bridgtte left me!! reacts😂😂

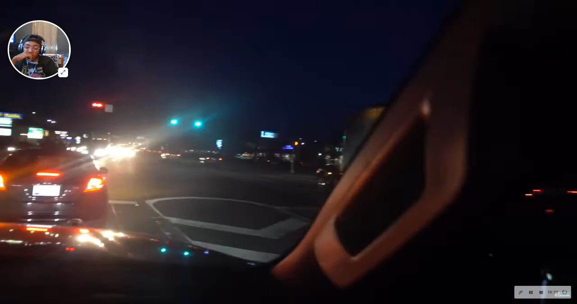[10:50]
that's really good i'm getting like freaked out because there's like trucks everywhere dude have you noticed it bridget yeah what is going on so a few minutes ago we didn't get it on film there was like six of these 18 wheelers that would go went over there and fucking like four of them sort of passed it this way and we've been stuck in traffic one of them was so damn going so damn fast that the damn car shook do you feel that i did yeah what is going on